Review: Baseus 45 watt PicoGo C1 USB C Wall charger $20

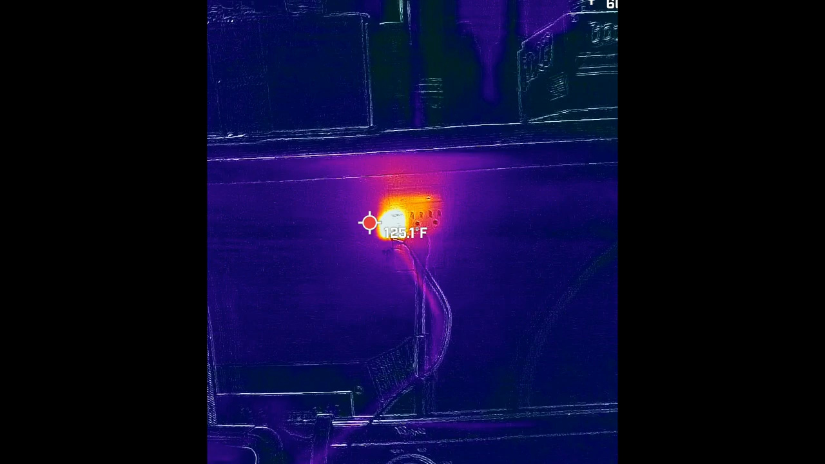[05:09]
On screen: spot 125.1°F
So temperature-wise up here, my thermal camera is saying 125 Fahrenheit is the warm spot.
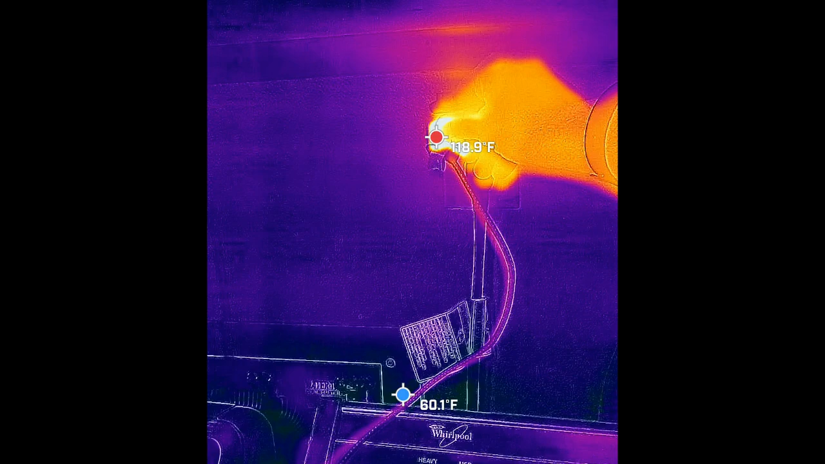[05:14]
On screen: min 60.1°F
You know, so if I put my hand on that, it's definitely warmer than my hand.
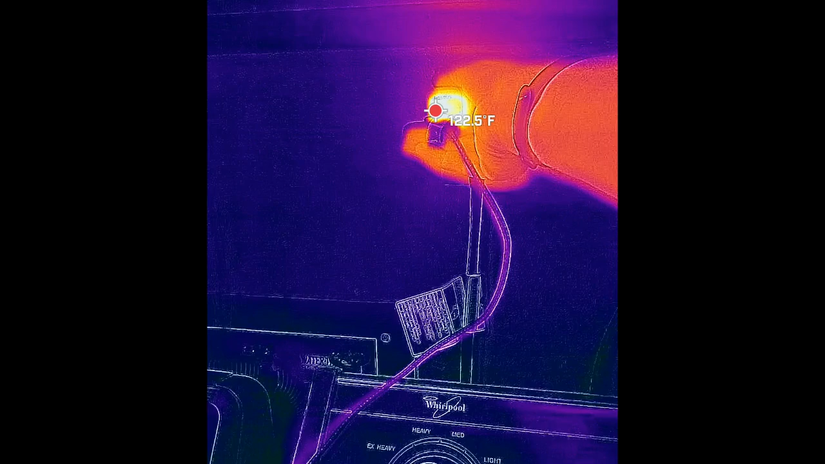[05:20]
On screen: spot 122.5°F
It's hot to the touch, but it's not, like, so hot that I can't keep my fingers on it.
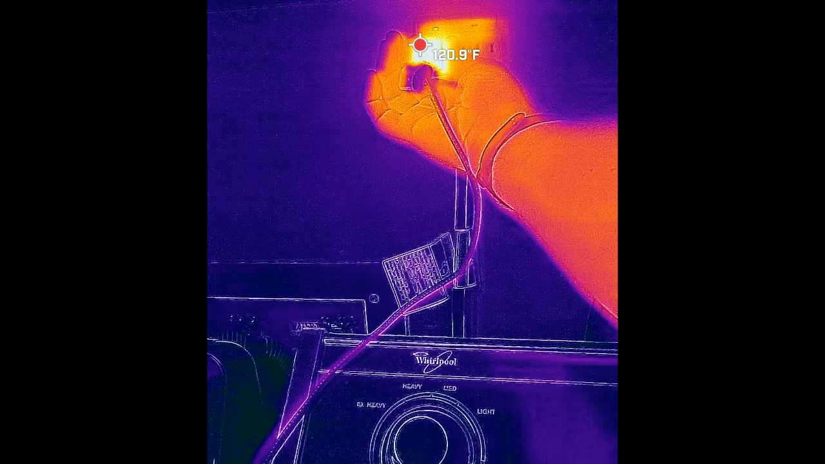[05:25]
On screen: spot 120.9°F
And reaching around, it feels like it's kind of hot all over, kind of evenly distributed throughout that.
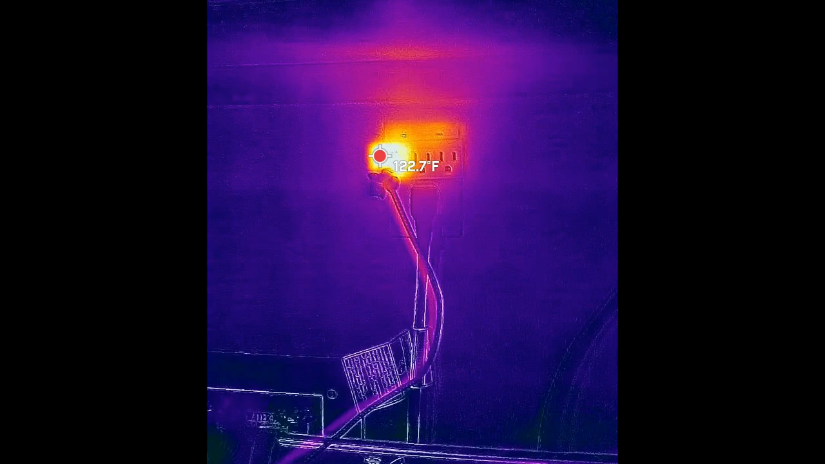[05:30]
On screen: spot 122.7°F
I'm going to unplug it from the wall, kind of take a look at it here.
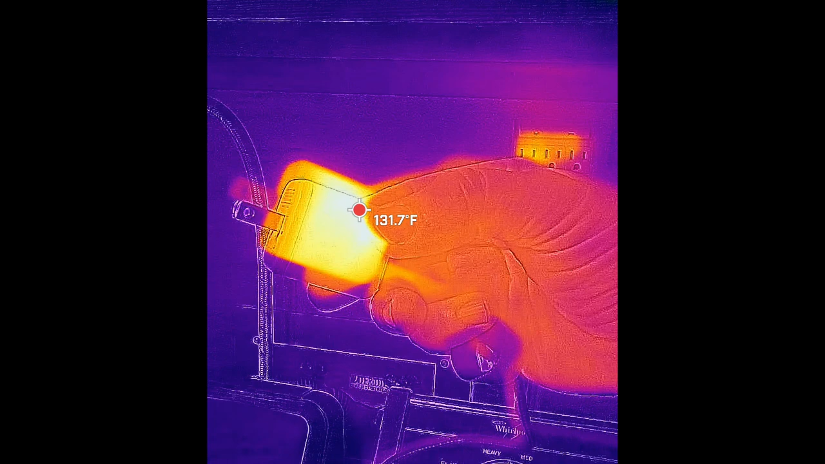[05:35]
On screen: spot 131.7°F
You know, 130 is the hot point there. And it's, you know, it's definitely hot to the touch.
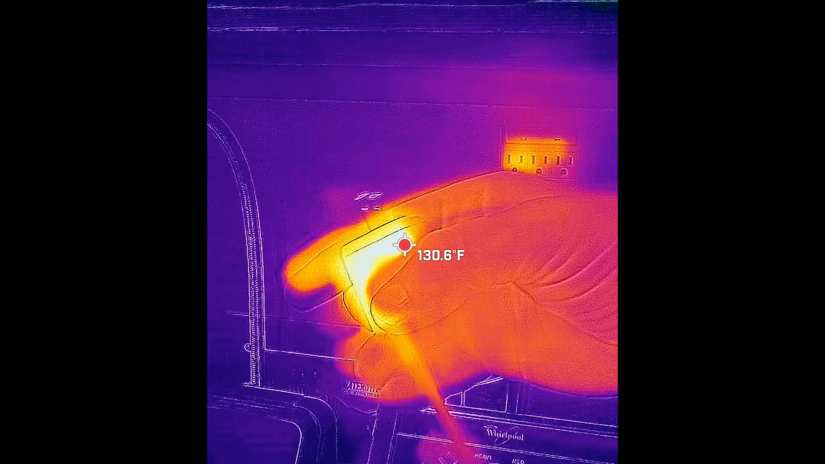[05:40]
On screen: spot 130.6°F
It's definitely dissipating some heat, but it doesn't seem unreasonable because that's a really small device.
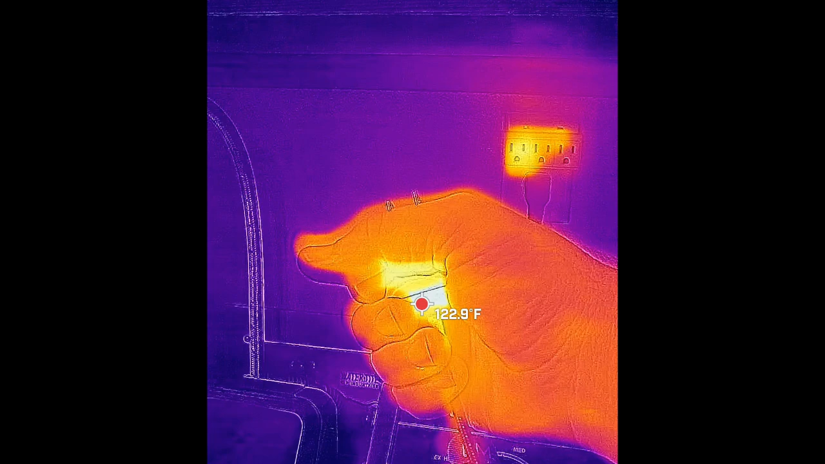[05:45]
On screen: spot 122.9°F
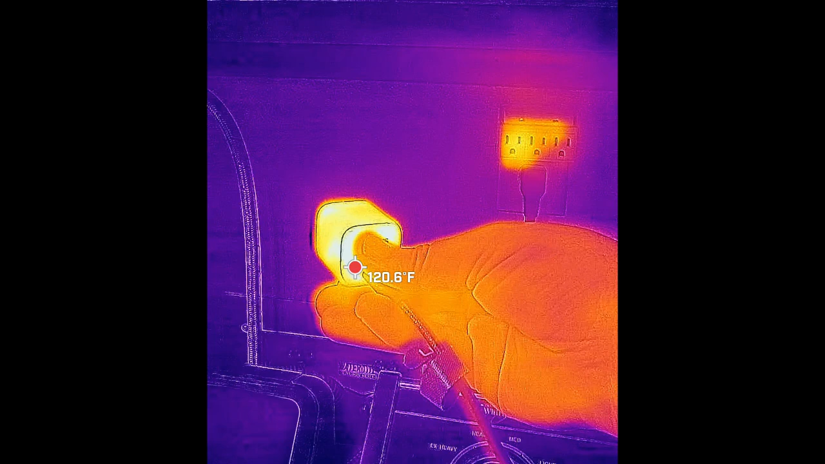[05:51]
On screen: spot 120.6°F
So, you know, you would kind of expect a device that size to be, you know, getting pretty warm and getting hot to the touch.
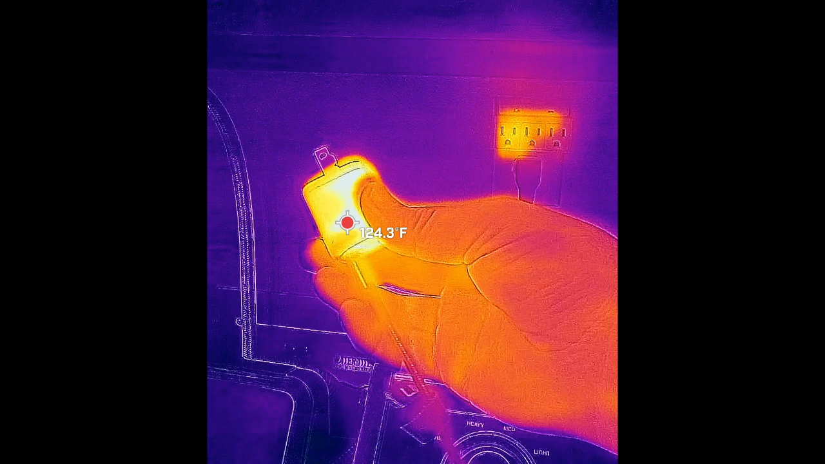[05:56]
On screen: spot 124.3°F
So, you know, that seems reasonable for the fact that I've been pulling 45 watts out of this for 35 minutes.